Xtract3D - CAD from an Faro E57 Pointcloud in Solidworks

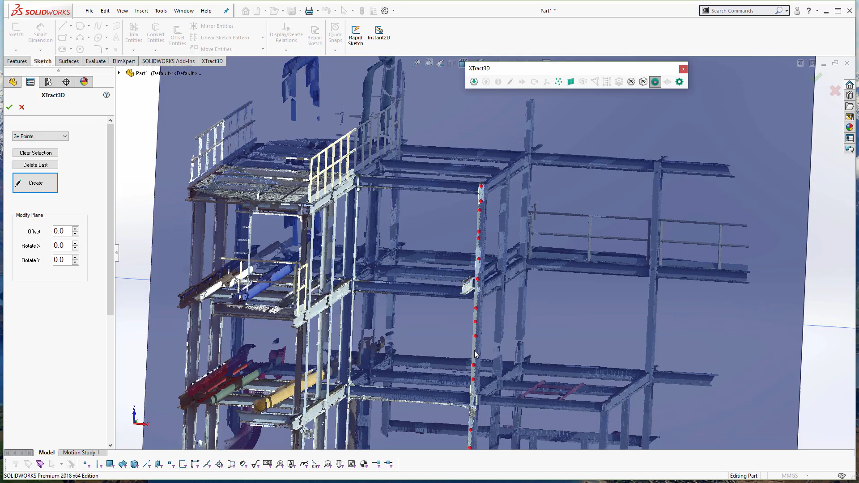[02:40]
The way we're going to figure out the primary axis that the plane is on is to create two planes, one on its side and one into its front.
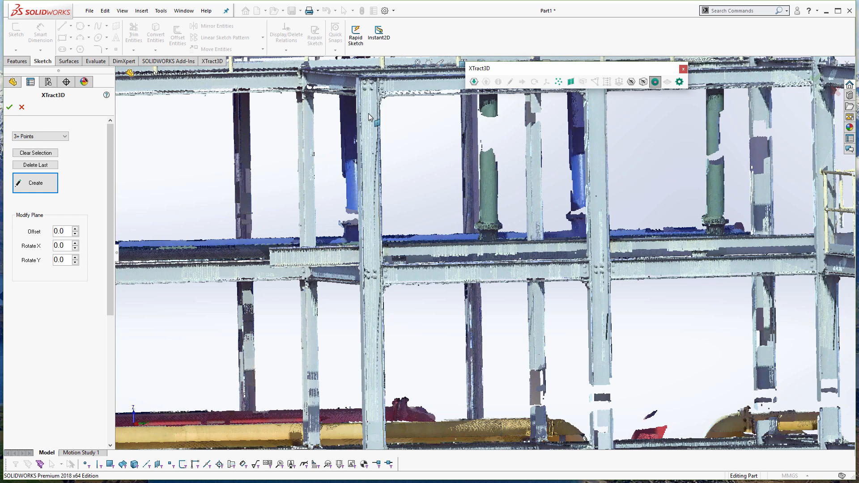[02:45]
So you can see here using the Extract 3D tools, it's relatively straightforward.
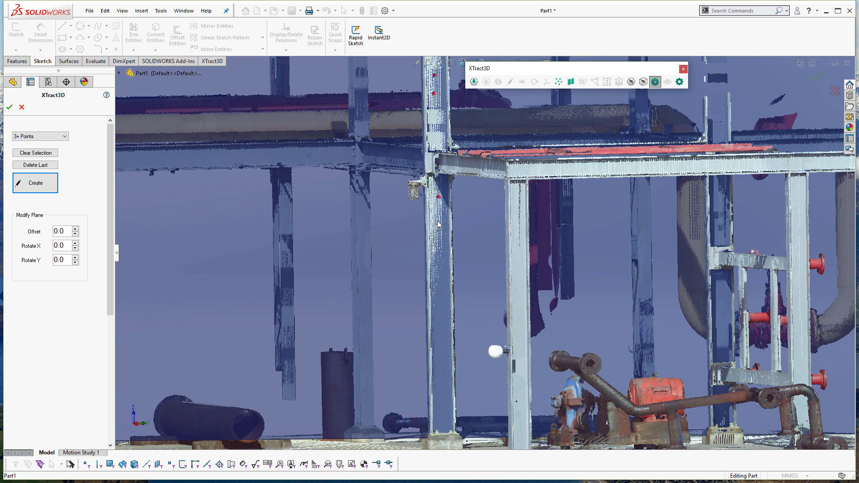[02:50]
I click a bunch of points on each of the faces and that allows me to create the two primary planes. So on the first beam, we have two planes.
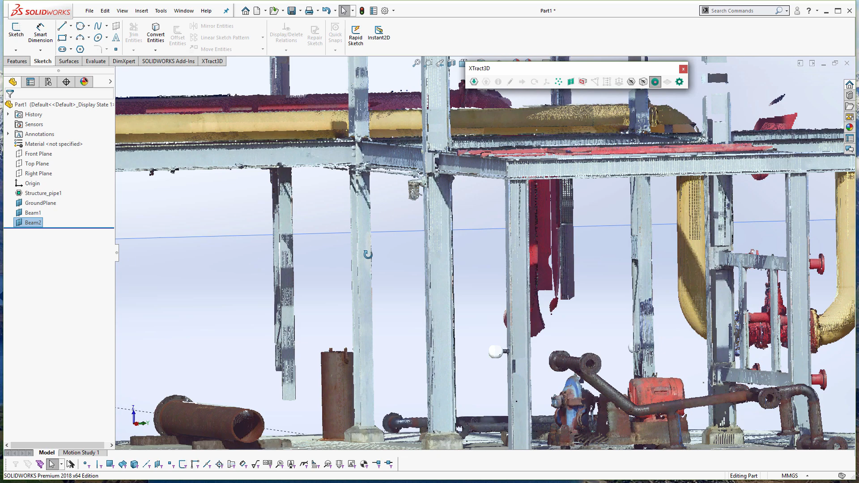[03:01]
Using these two planes, we can create the cross beam or the cross plane,
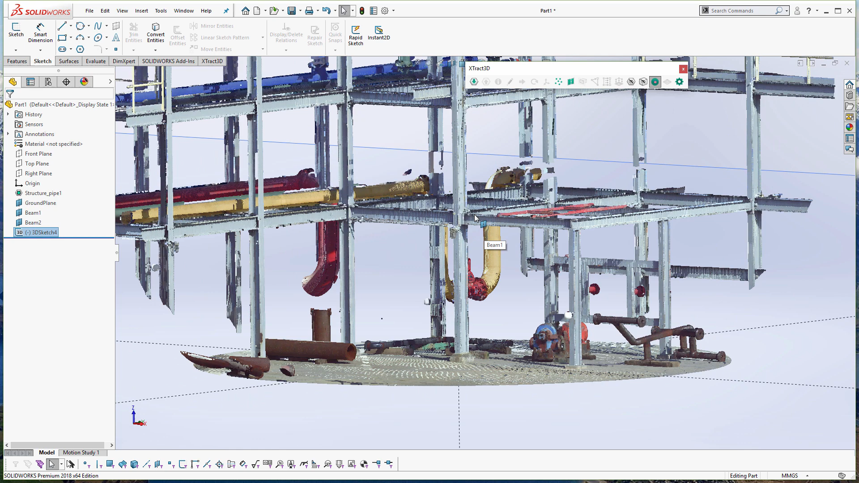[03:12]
which will allow us to easily extract out the cross section for this plane.
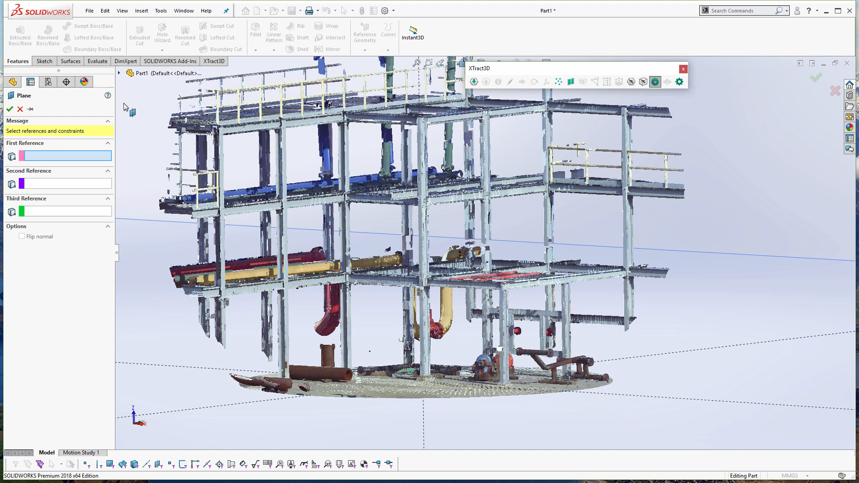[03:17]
So you can see I'm creating the third plane based off of our existing two planes and then a point in the middle of the plane.
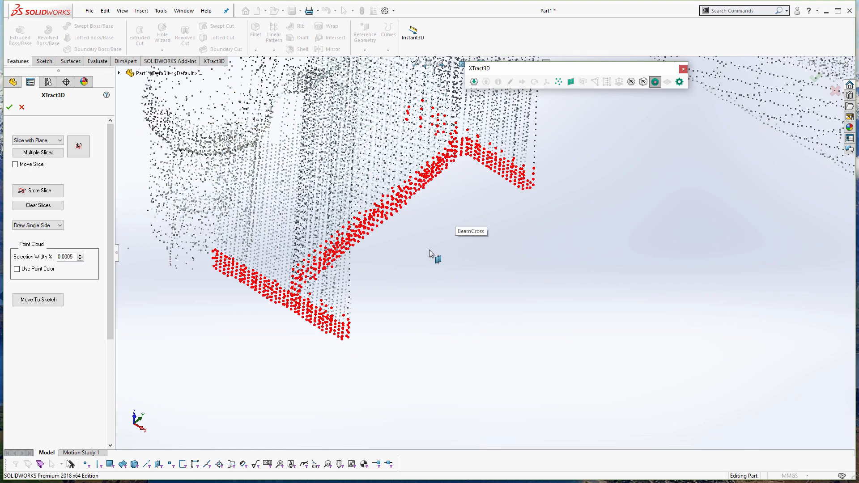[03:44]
And the only thing I've got left is read a cross plane and you can see I've used it to create a cross section.
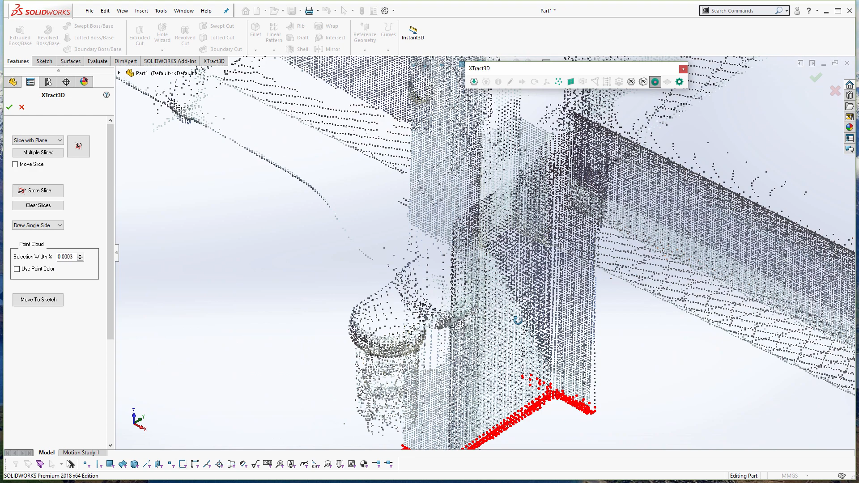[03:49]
Using tools in Extract 3D, I can kind of decide what the selection width is for how many points I want it to highlight.
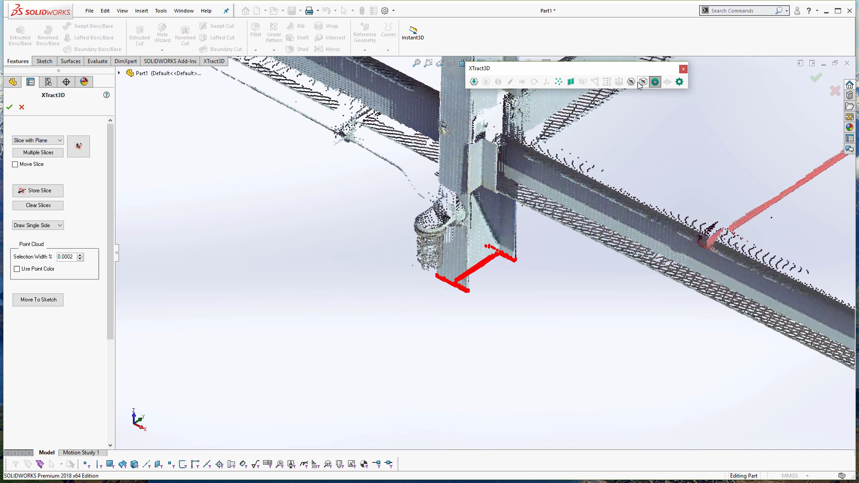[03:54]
And once I have established that,
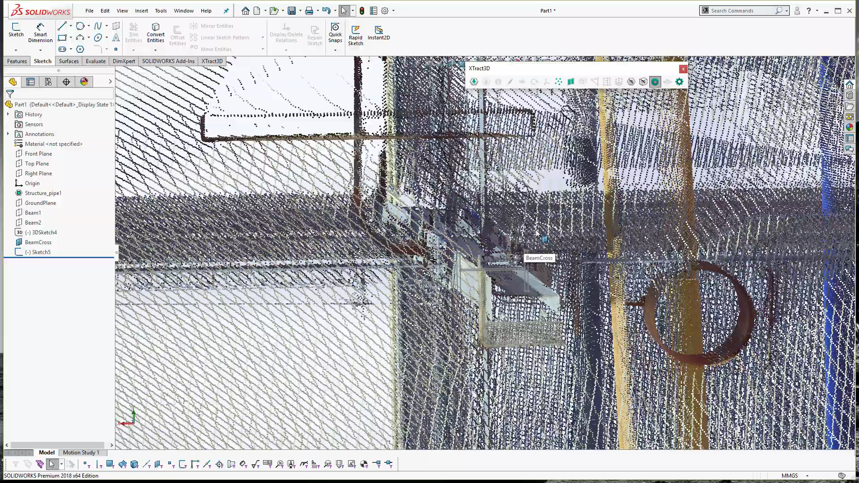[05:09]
So you can see here I've created a 2D cross section of the beam that we're interested in.
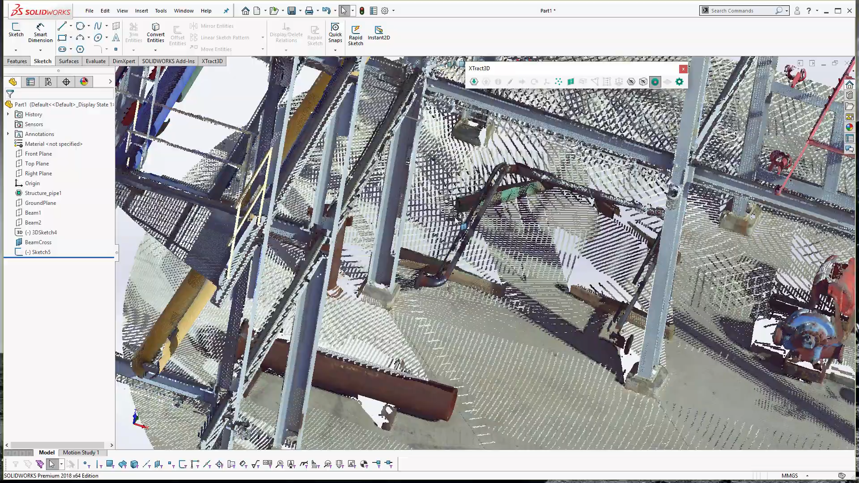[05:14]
And once I've got the beam, you just have to extrude it up and down. So it looks pretty good. It seems to match.
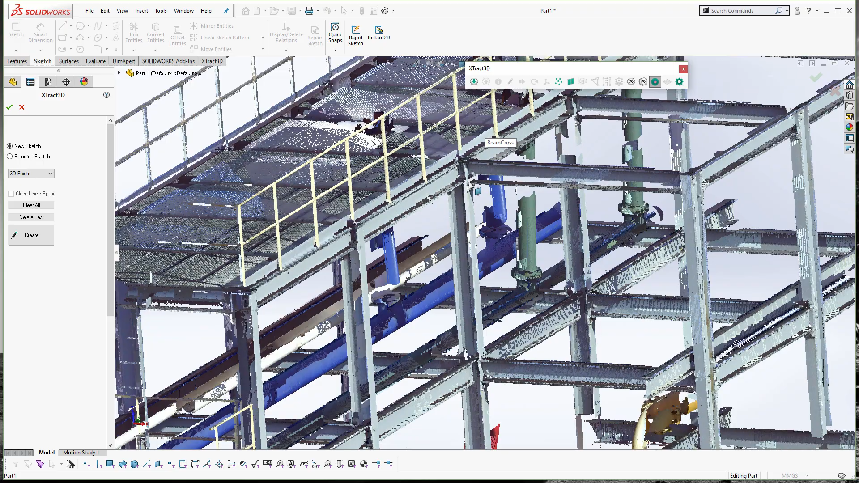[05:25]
Now what I want to do is figure out the top and bottom points I want to extrude to. At any point, as you can see here,
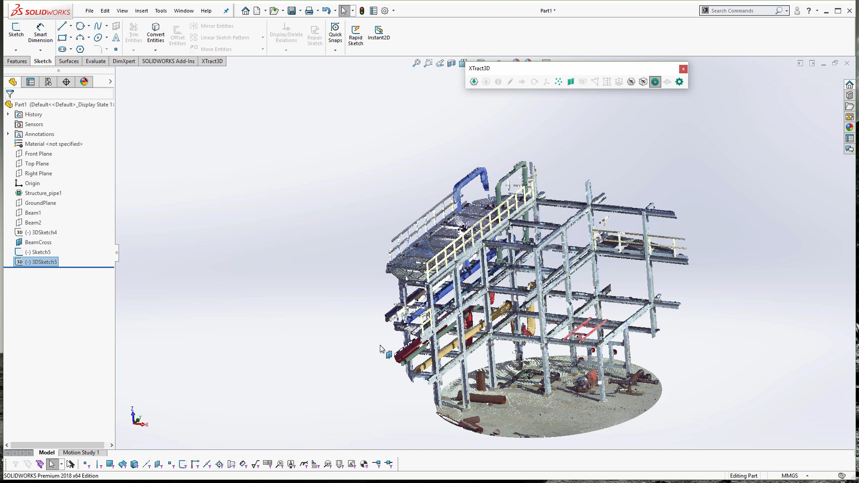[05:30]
I just use Extract 3D Tools to reference a 3D coordinate system based off of the point cloud. And choose that. Choose the sketch plane. Choose my sketch.
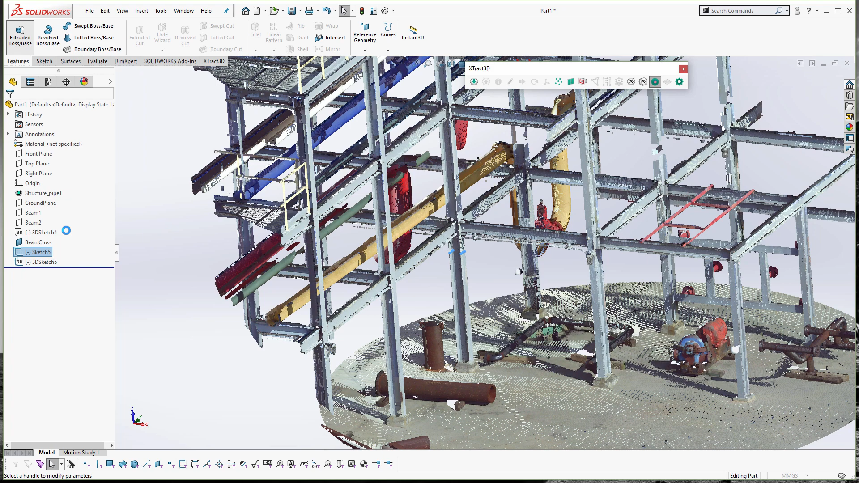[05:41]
And then I'm just going to extrude the beam to the top part and the bottom part.
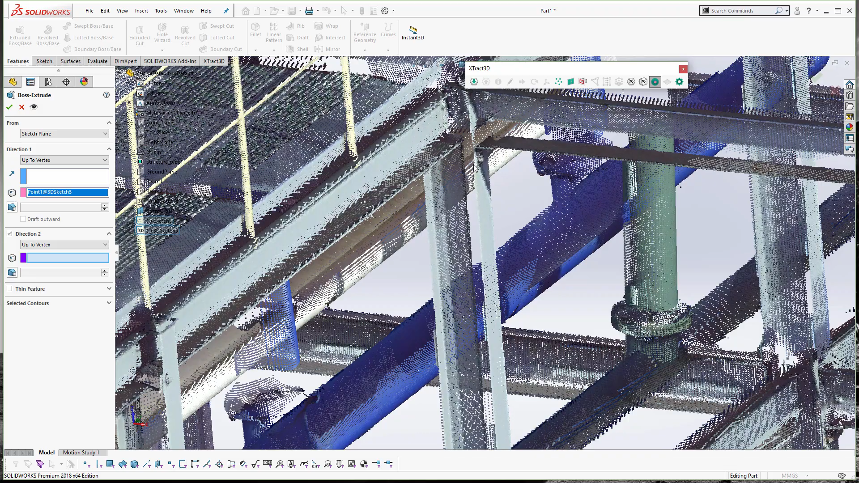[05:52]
And doing this is relatively straightforward, although with the point cloud sometimes it's really hard to see stuff.
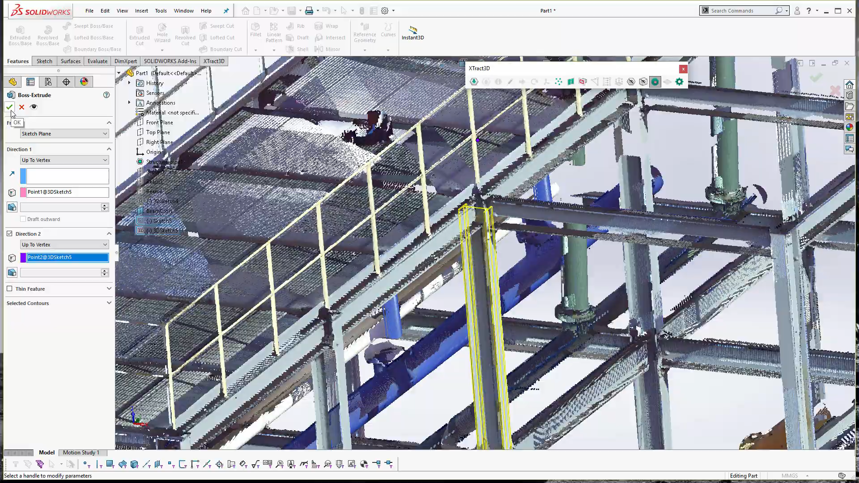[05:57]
So you can see I turn on and off the tools pretty frequently just so I can see.
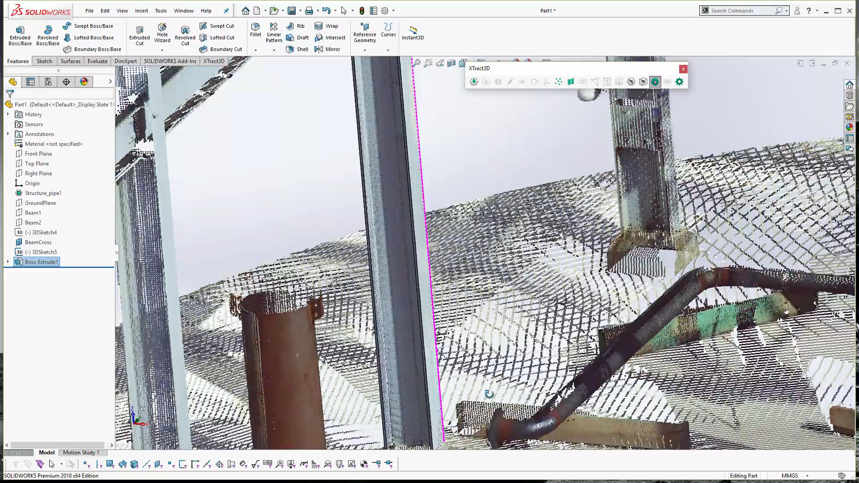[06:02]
As you can see here, I did a really quick little drawing